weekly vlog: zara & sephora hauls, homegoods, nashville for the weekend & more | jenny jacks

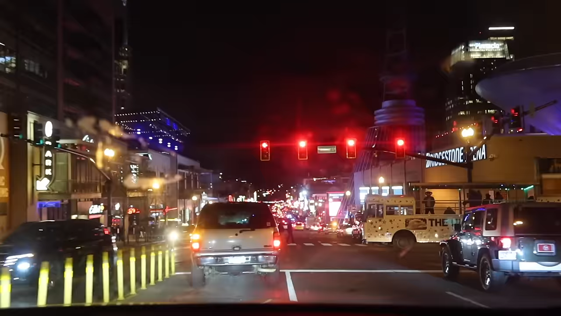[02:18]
Hey y'all, it's the same spot we was in yesterday.